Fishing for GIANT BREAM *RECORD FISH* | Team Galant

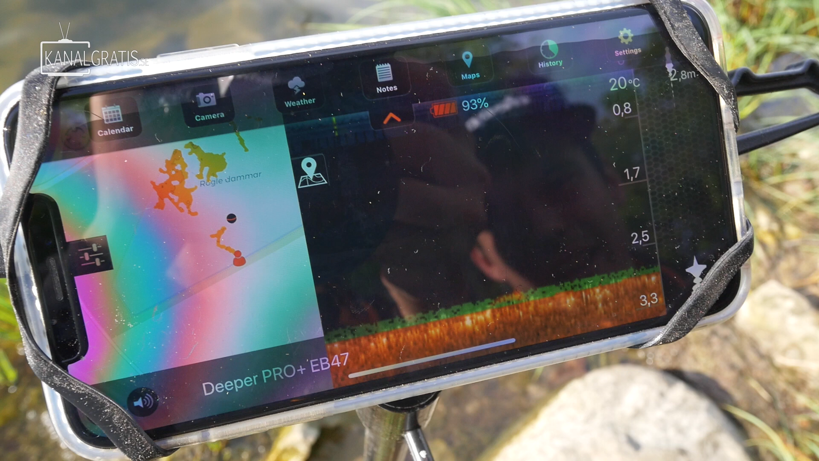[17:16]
On screen: water 20°C
Så nu ser vi att här är 2,8 meter djupt och 20 grader varmt i ytvattnet.
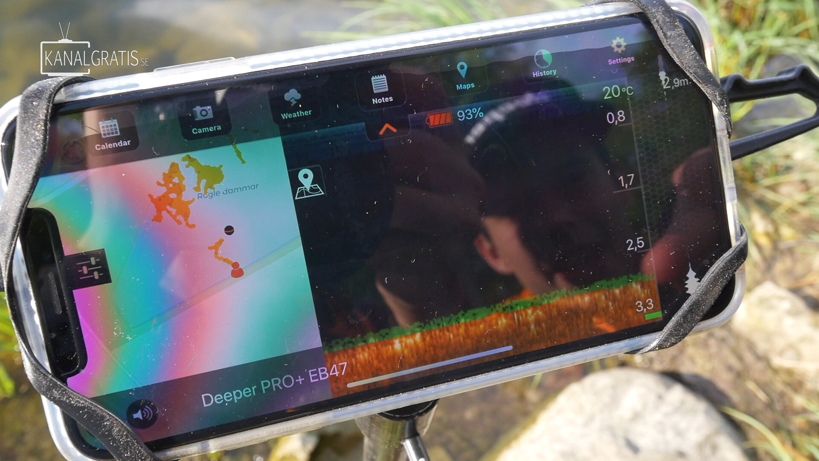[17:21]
On screen: water 20°C
Vi ser även här att här är lite gräs på botten.
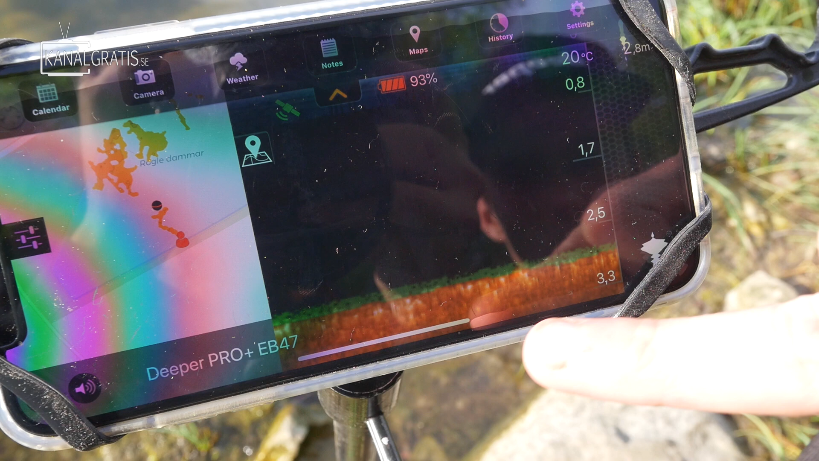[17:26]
On screen: water 20°C
Och under gräset ser vi en tydlig klar linje att det är väldigt hård botten.
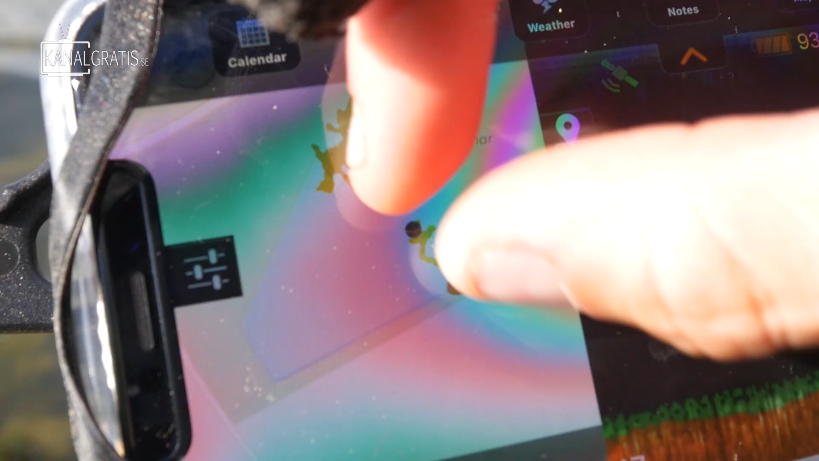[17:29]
Och här ser man att jag har mappat upp min fiskeplats.
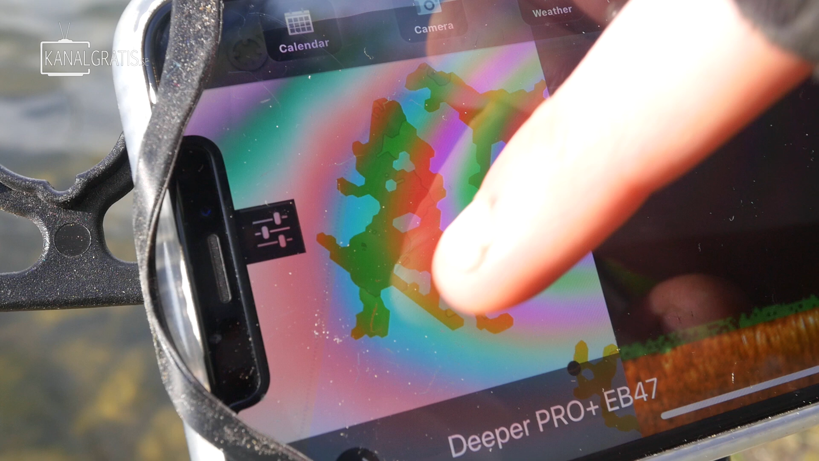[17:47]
Tydligt var grundet utformar sig och hur det ser ut på en karta så att säga.